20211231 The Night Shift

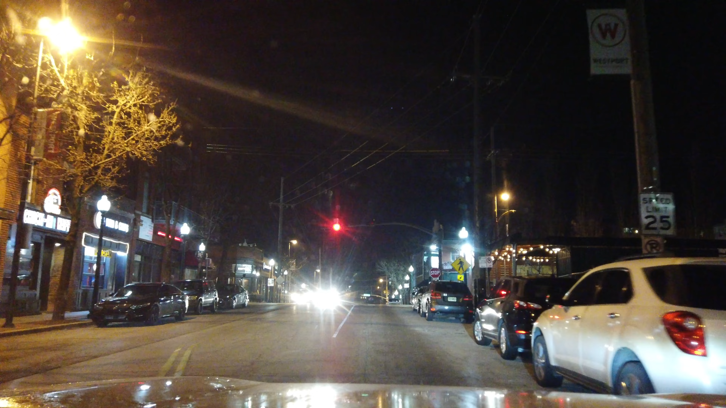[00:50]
eve before new year's eve i guess technically this is new year's eve but it's not the one they celebrate it's the night before and yeah it looks kind of busy
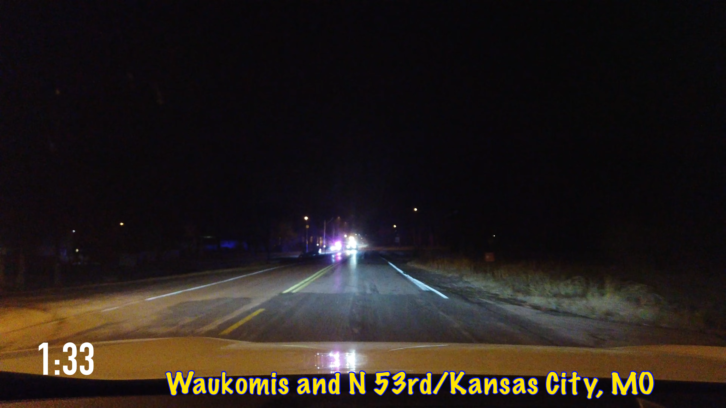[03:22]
another car accident let's see how bad this one is looks like we went in a ditch another car accident let's see how bad this one is going in a ditch we got a pole oh he's upside down
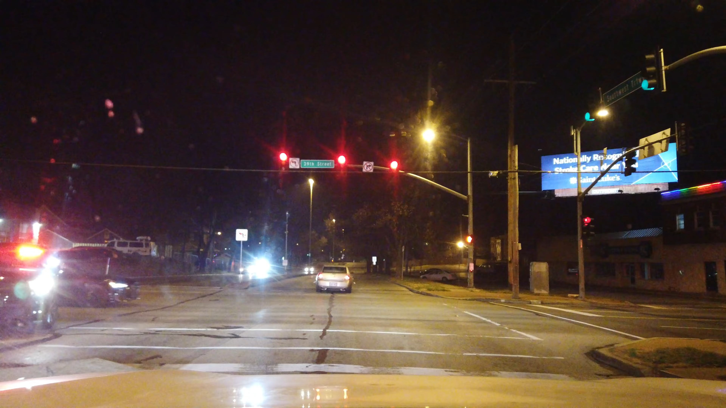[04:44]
get a number on that car run seven seven chevy hhr out of